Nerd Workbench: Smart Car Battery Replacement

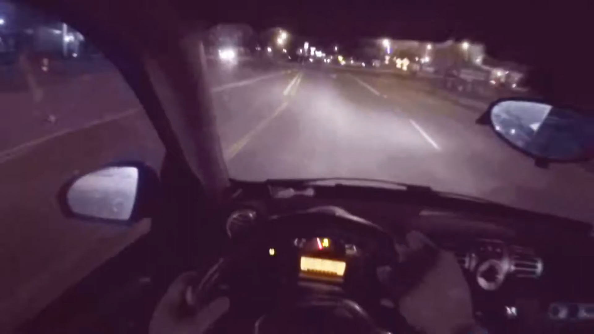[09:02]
ride it for a few more hours all right guys it's nighttime I drive it for a few hours um turn on the lights turn the AC turn the radio everything is working good I don't see the lights getting dimmed or no rough um idle for a moment and stopped and check the voltage and nothing is going down now if you guys want to like go for months or you won't be using the car this kind of car or